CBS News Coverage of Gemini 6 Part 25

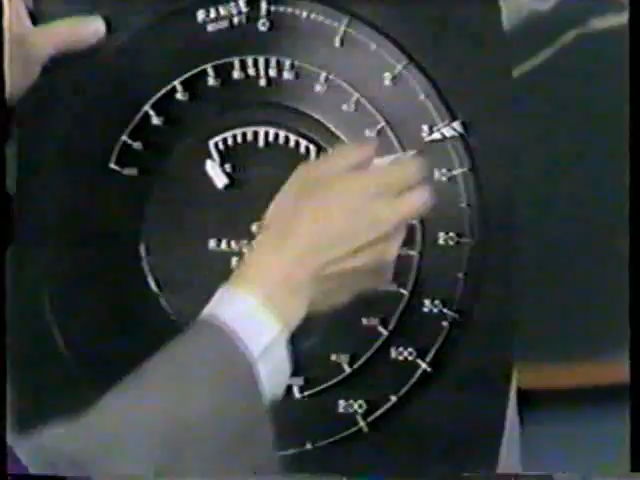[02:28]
What is the velocity? What is the rate at which the Gemini 6 and Gemini 7 are approaching each other?